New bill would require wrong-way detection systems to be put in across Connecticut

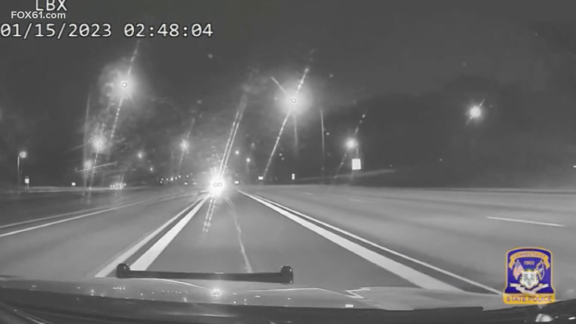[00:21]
Dramatic dash cam video shows the moment a state police cruiser spotted a wrong way driver on I-91 in Hartford early Sunday morning. The car ultimately crashing with police.